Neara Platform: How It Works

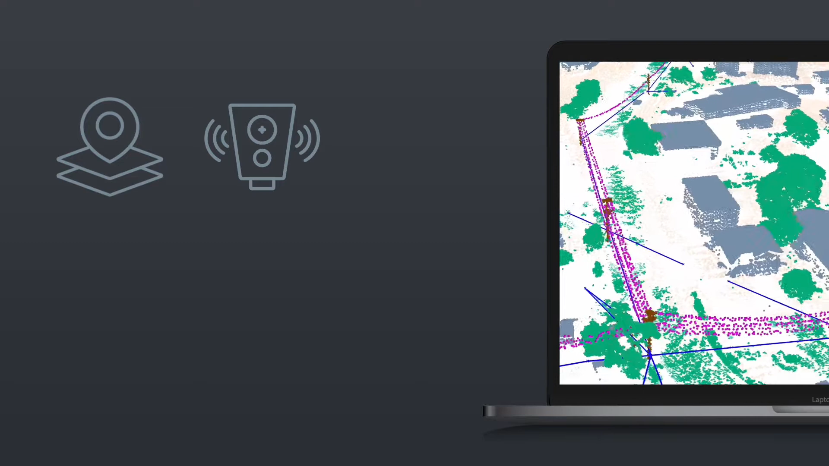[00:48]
Geospatial data such as captured LIDAR to build an accurate 3D model of reality.
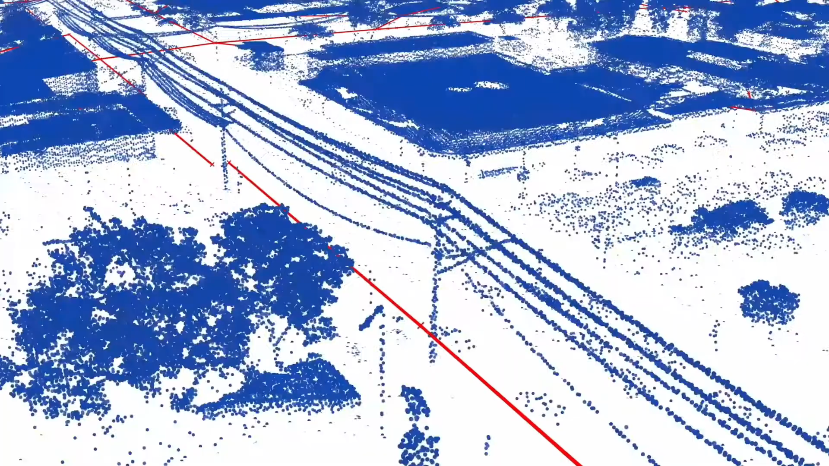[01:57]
Once ingested, we then process the data to auto-generate a 3D engineering-grade model of a utility's network, which lives in a physics-enabled environment.